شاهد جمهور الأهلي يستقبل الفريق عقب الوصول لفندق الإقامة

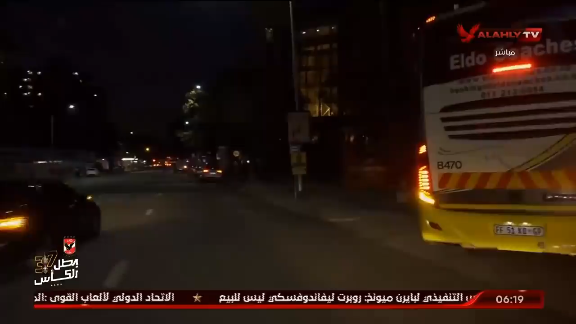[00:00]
المباراة فضلت زي ما هي يمكن قبل ما نكلم يا كابتن بلال دي ده الوتوبيس بعد المباراة وبيوصل لعيبة لفندق اللاعبين لحد السفر ان شاء الله لقطر بإذن الله بعد بكر